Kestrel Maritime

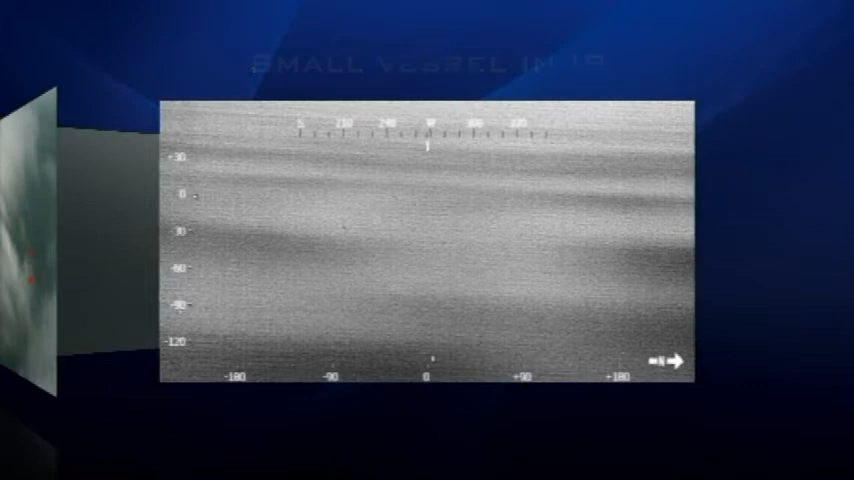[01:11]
In this piece of imagery, Kestrel has detected a small object in IR.
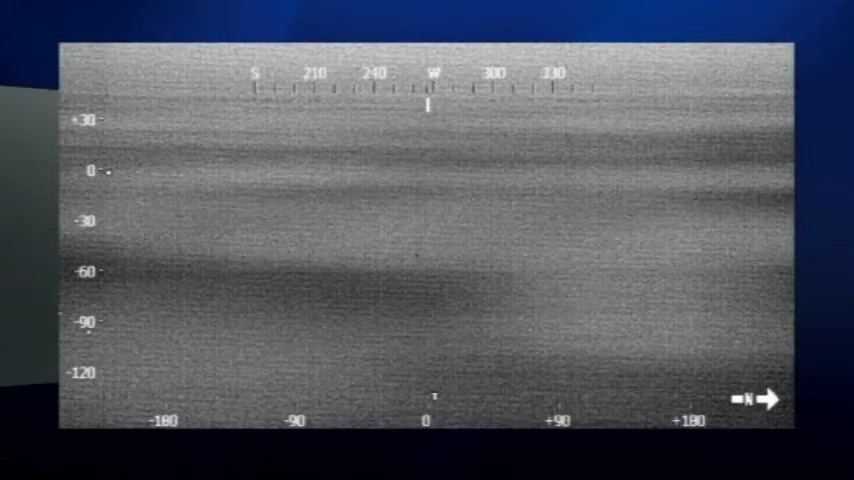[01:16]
Once more, as the operator begins to zoom in and switches to the EO camera, you can see that Kestrel has detected a small, stationary, wooden vessel.